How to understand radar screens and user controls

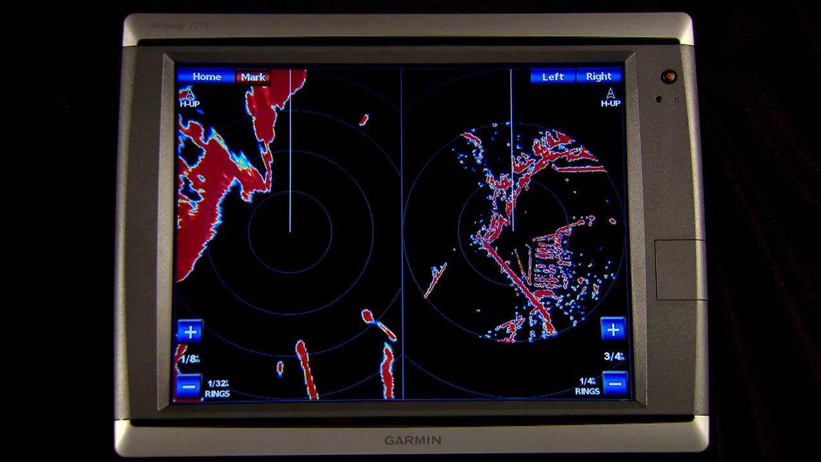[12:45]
as well as the dual range option that shows you two radar ranges at once, if your radar is equipped to do this, as well as the radar chart overlay mode.
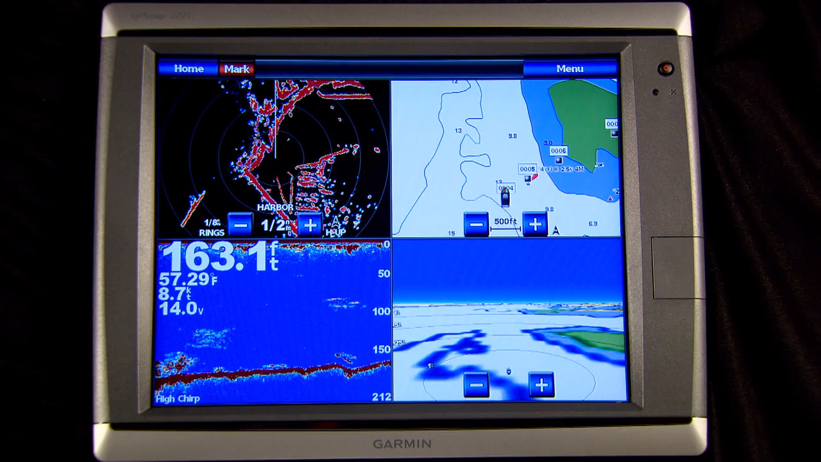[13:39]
On screen: depth 163.1 ft, water 57.29°F, speed 8.7 kn
If you want to see the radar full screen, simply touch that panel and it'll appear full screen.